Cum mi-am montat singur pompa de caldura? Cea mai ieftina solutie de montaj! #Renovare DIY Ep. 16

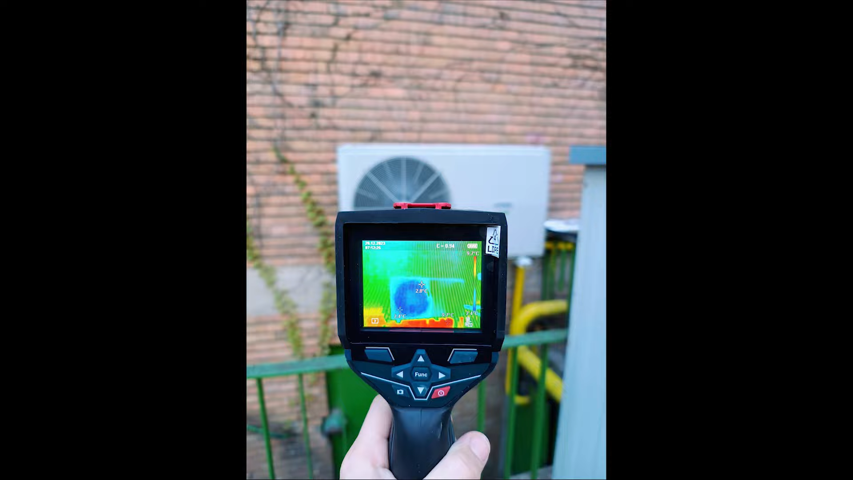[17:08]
ok izolată doar niște puncte mici un pic mai calde destul de deget pe urma trebuie să bag antigel în instalație am luat din Dedeman o pompă foarte